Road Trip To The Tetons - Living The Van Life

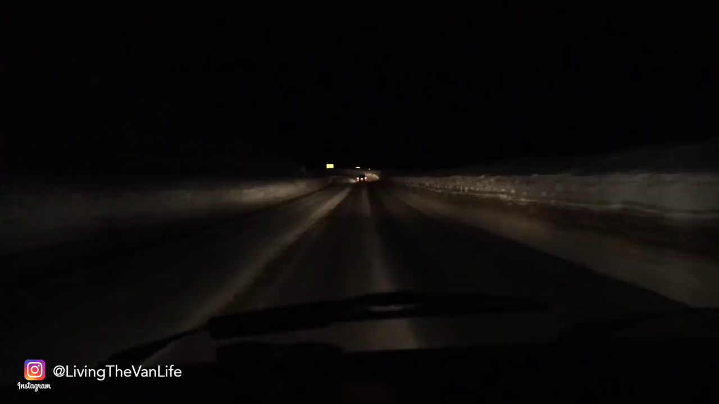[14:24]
whoo wee here we are climbing up Teton Pass the Vanagon is in first gear I've never climbed a pass in first gear and we're at like 25 miles an hour 10% grades up this thing all the way to the top up and over into Jackson Hole here we go and then of course down the other side 10% grades coming down into Jackson Hole the wall of the wall of the wall of snow and ice on the sides is great because uh